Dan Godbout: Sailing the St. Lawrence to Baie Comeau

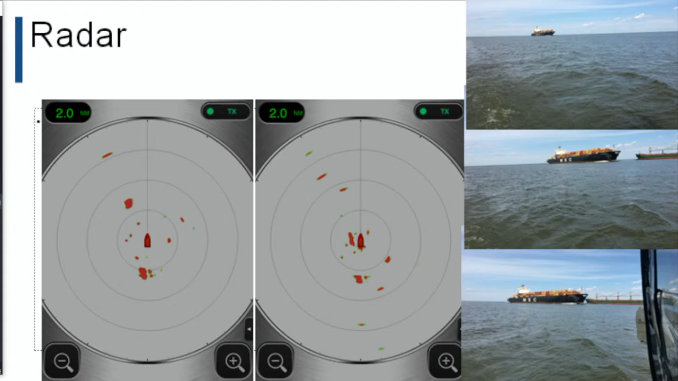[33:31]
see how close they are these ships meet and you don't want to be there same thing on the radar i saw something coming it was coming here well this is what was coming it's not
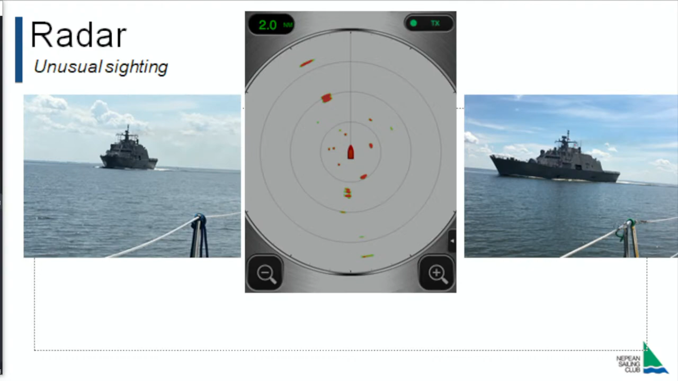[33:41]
canadian it's american and i didn't know what it was so i went on the ais and i got what it was it's uss